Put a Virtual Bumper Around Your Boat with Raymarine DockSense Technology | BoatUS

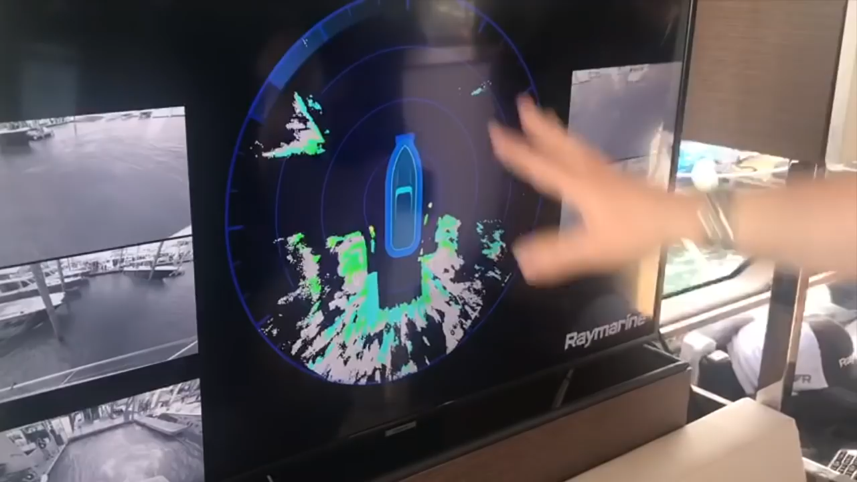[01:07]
So the Docksense processor takes this out, takes all that information and then creates this map on the radar type.
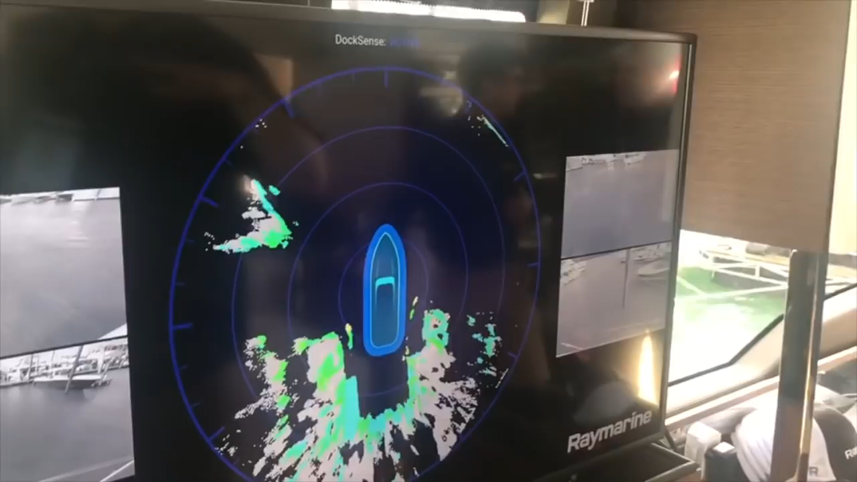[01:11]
We know the attitude and also the position of the boat.
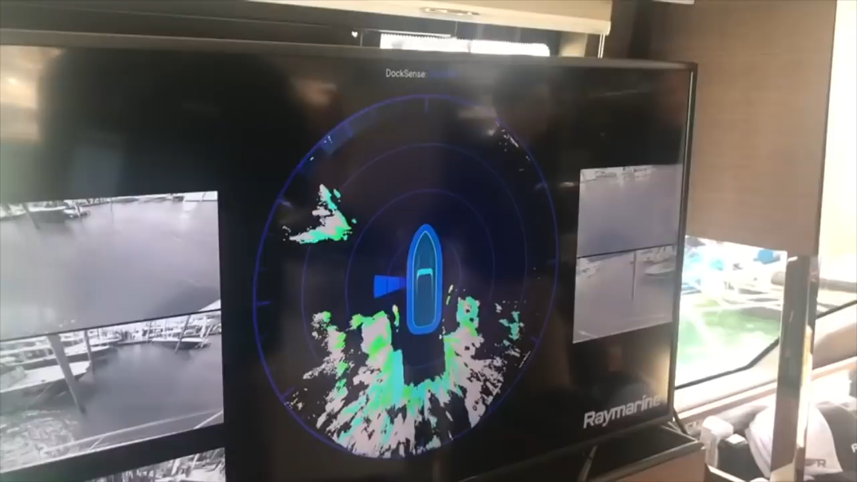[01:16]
So now we take all that to a very smart processor and create a virtual bumper around the boat.
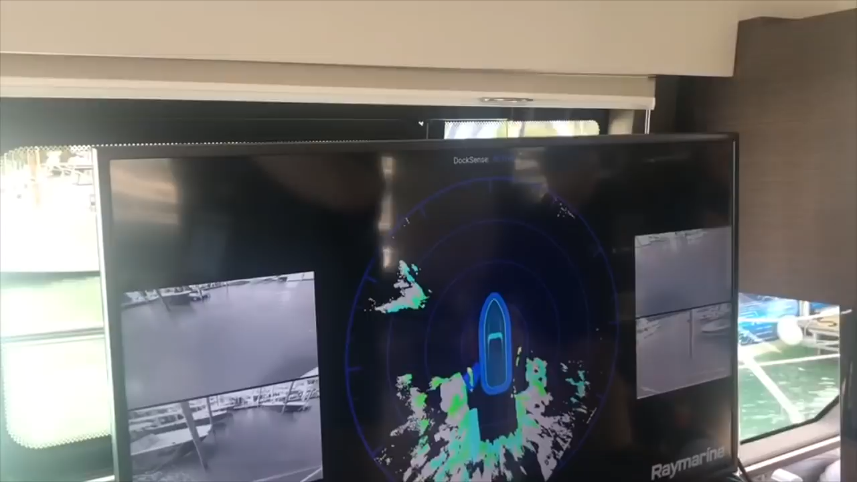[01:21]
If anything encounters that bumper, we'll inject steering and throttle commands and it's like a nanny almost.
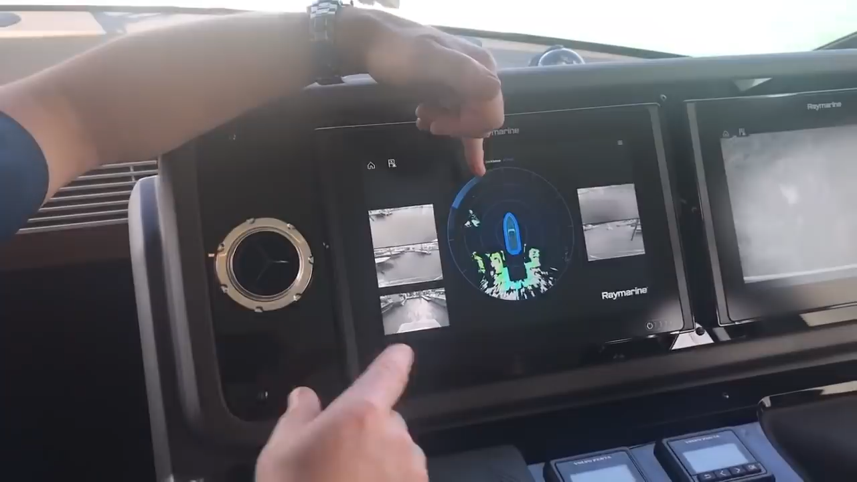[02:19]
So when you then let go, you'll see the thrust stop. That's the controller going, oh, he wants to stop here.